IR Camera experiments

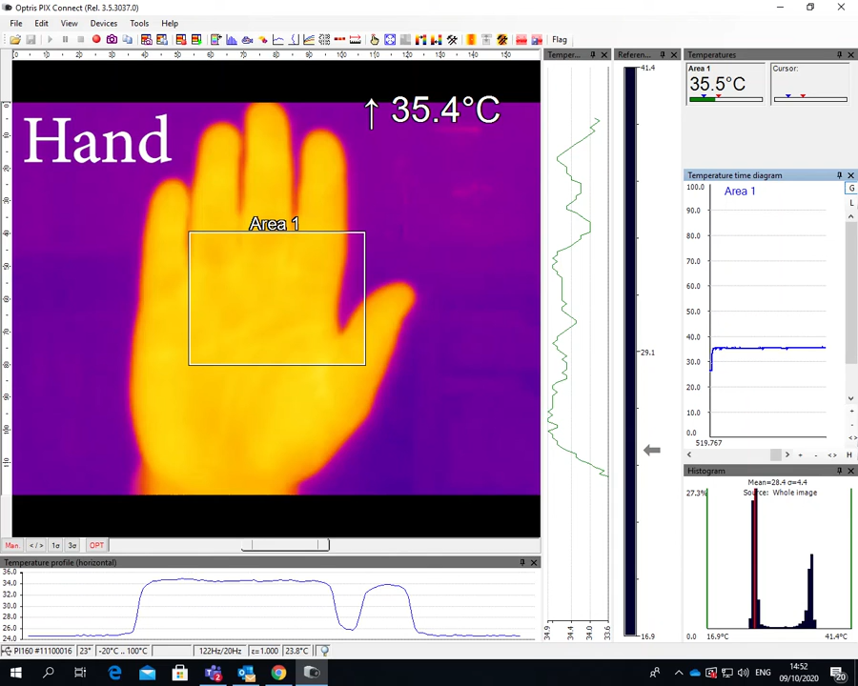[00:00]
Any object above absolute zero emits infrared radiation.
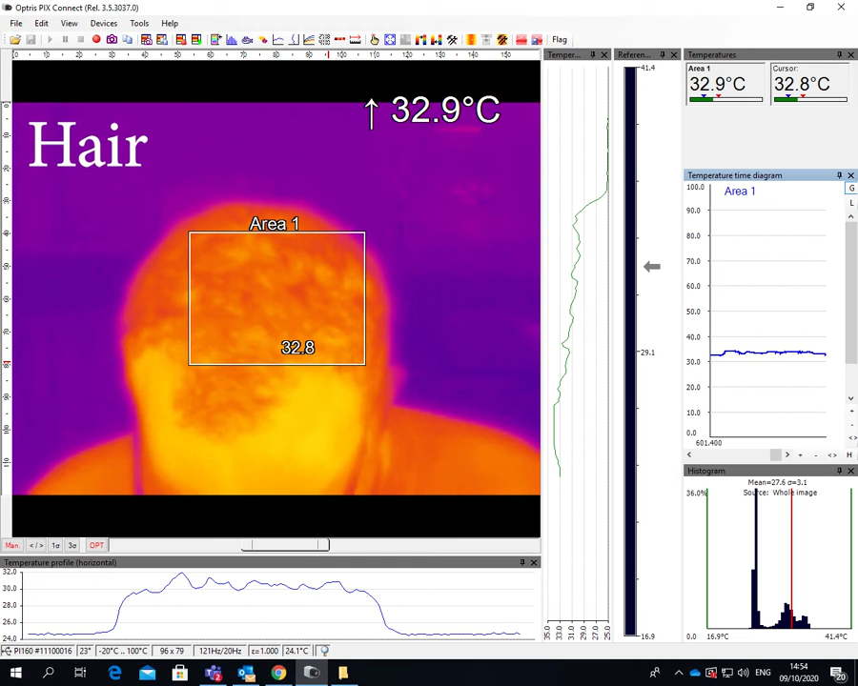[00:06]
The amount of infrared radiation it emits depends on firstly its size but most importantly on its temperature and the hotter the object the more infrared it emits.
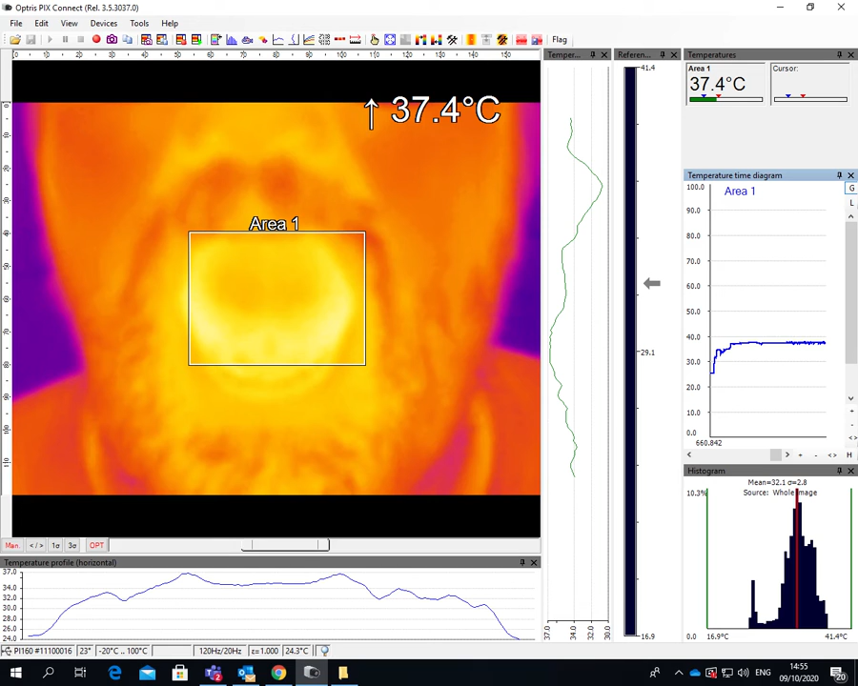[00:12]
We can detect infrared using an infrared camera and this
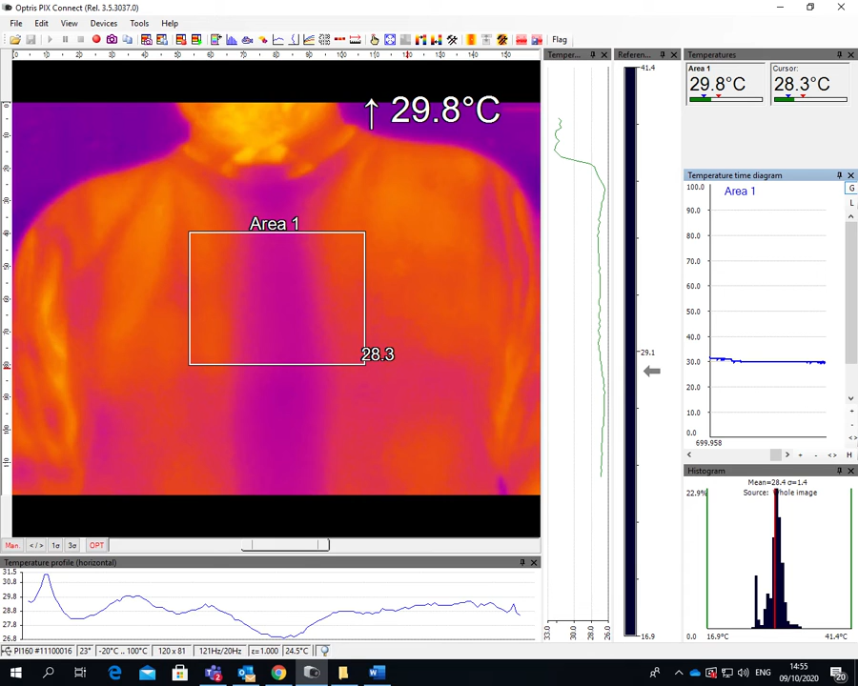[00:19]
infrared camera assesses how much infrared is being emitted by the object and then makes a calculation of its temperature. So in this experiment we're going to look at various different objects under
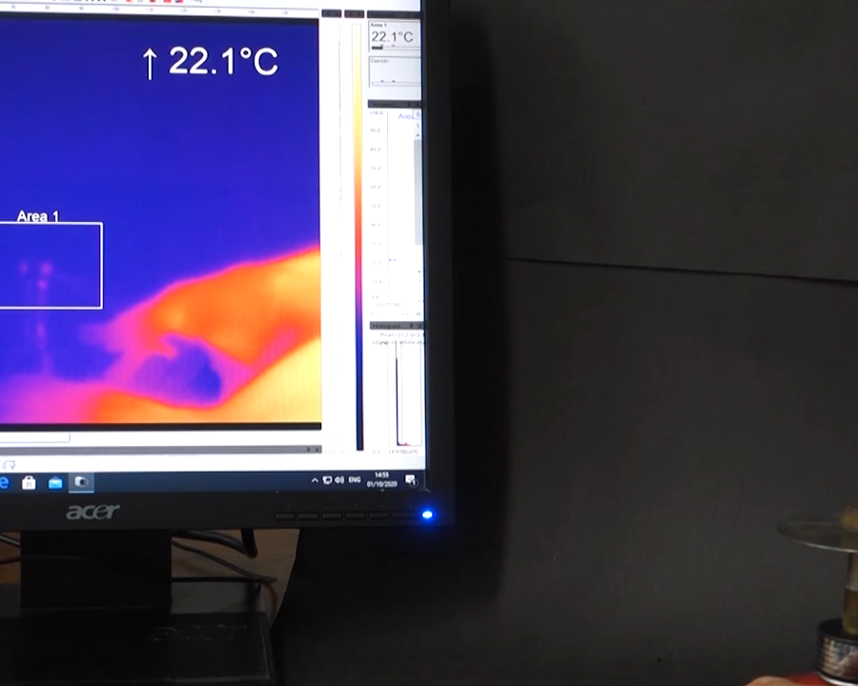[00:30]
the infrared camera and first of all we can assess their temperature and then later we will look at the effect of insulation and colour on the amount of infrared that's emitted.
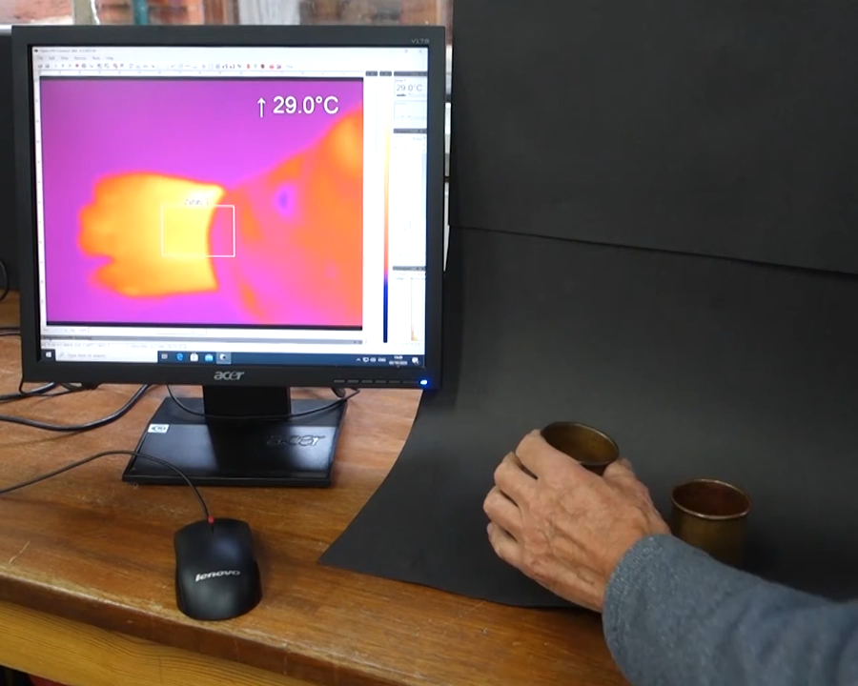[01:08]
In this final experiment we look at the effect of a UV chill. of insulation on the infrared camera and we can see very clearly that when we insulate one of these copper cups that's filled with boiling water
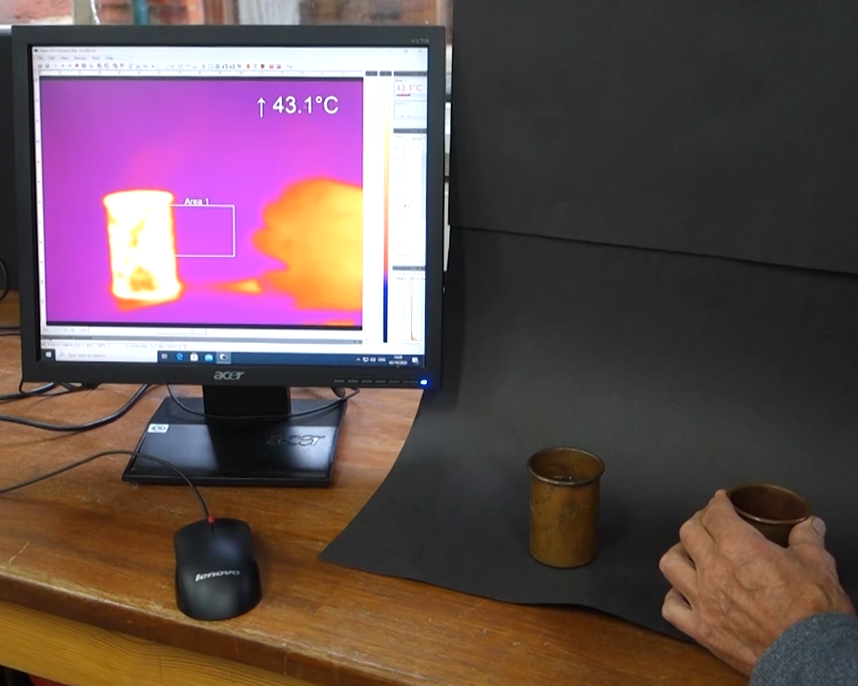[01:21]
that the amount of infrared radiation and therefore the amount of energy it's emitting reduces substantially